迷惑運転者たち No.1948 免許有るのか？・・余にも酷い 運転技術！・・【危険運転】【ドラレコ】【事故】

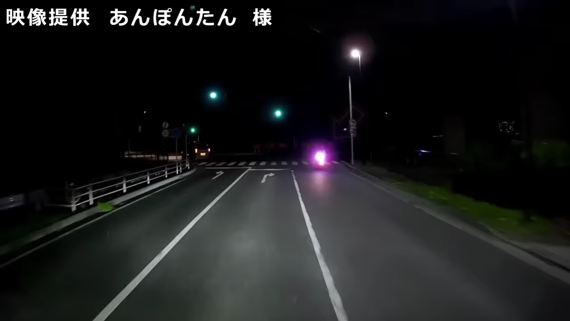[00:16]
なんだあいつは。とっくり中だぜ、あいつは。